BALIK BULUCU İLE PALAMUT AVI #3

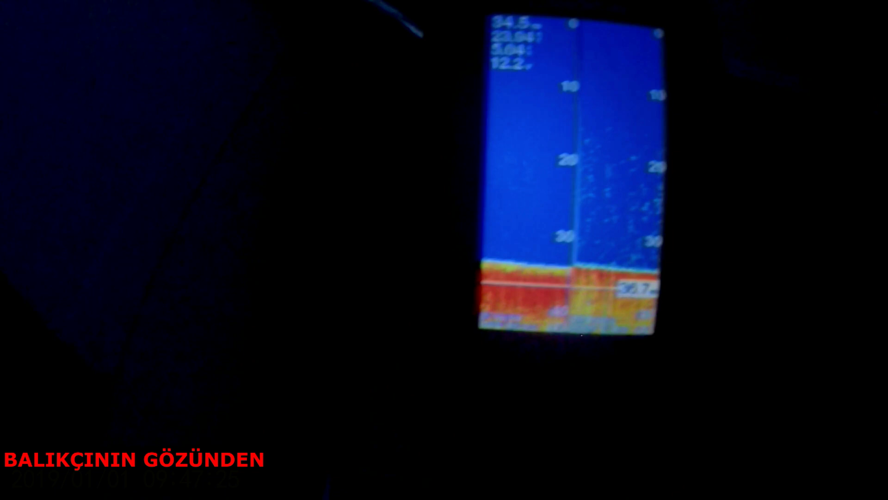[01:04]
200 kHz sol taraf, 77 kHz sağ taraf.
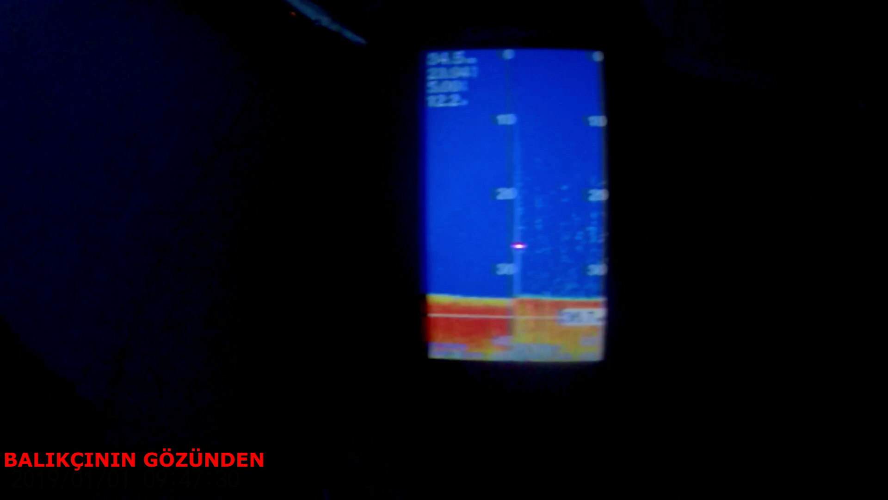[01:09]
Yani bu ne anlama geliyor?
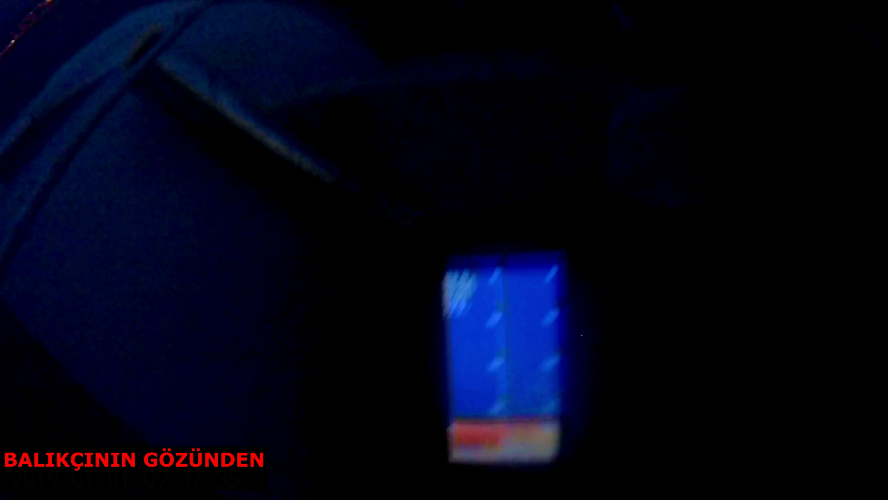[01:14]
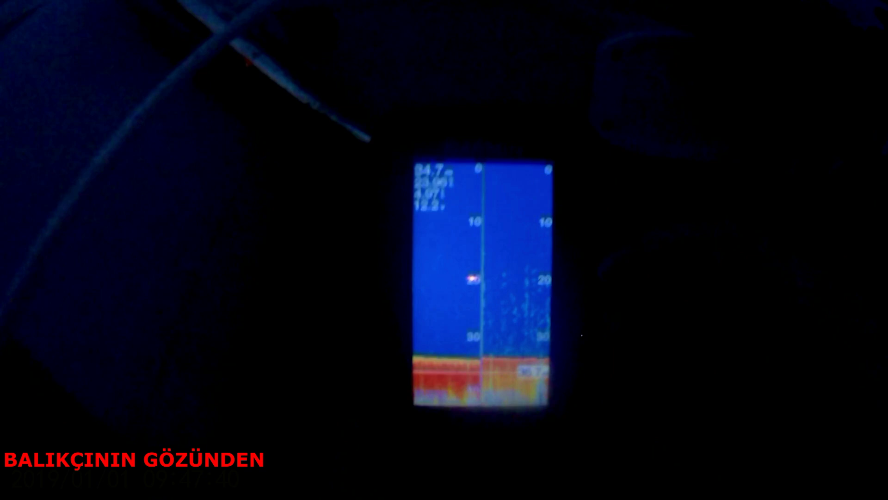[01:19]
20 ve 30 metredeki derinlikteki balıkları daha iri, daha büyük gösteriyor. Bu taraf genel alıyor.
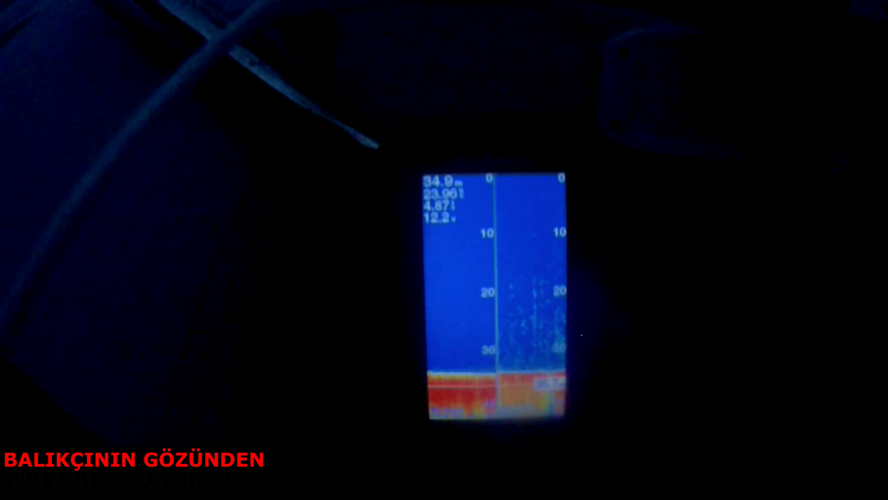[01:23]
On screen: depth 34.9 m
Bu taraf ise daha yakın, yakınlaştırarak alıyor.